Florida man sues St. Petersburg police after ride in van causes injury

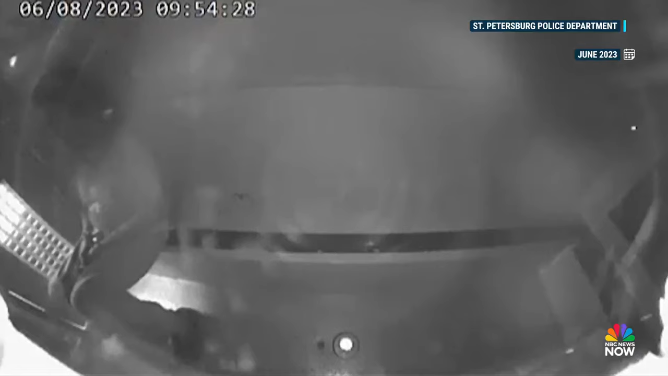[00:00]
Tonight, disturbing video shows the moment a man sustained paralyzing injuries while being transported by police in St.